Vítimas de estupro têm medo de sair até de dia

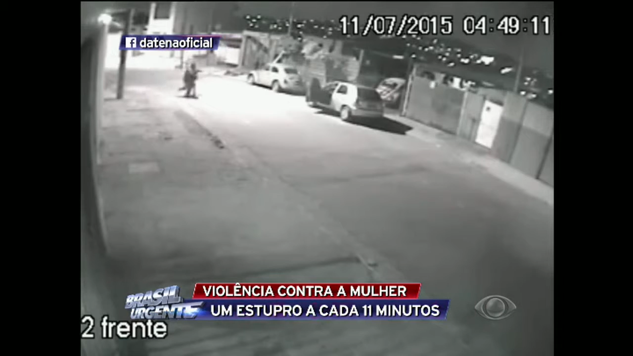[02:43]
Já ele, conhece bem os passos e onde a encontrar.